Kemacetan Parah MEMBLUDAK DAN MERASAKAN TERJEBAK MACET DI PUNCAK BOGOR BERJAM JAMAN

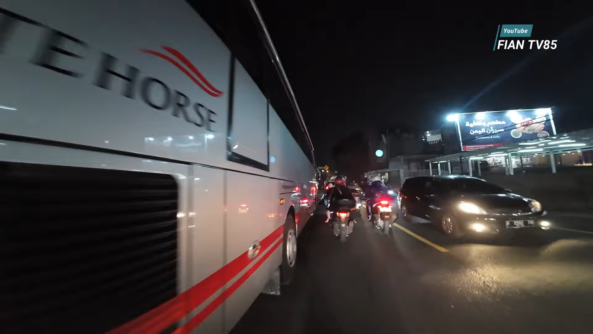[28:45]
Wah, ngapa nih bus kayaknya panasan tuh. Sebelah kanan juga ada bus berhenti juga. Ada apa bus bila berhenti ini jalan?
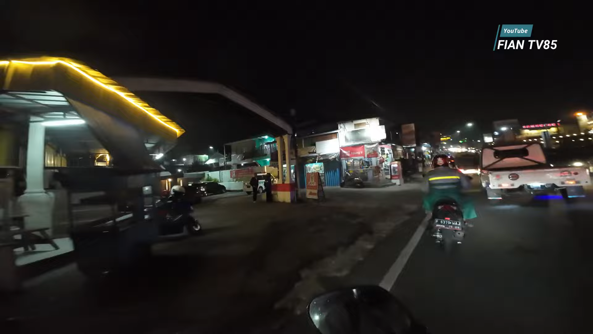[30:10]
Selalah menanjak nih, tanjakan macet. Wah, bahaya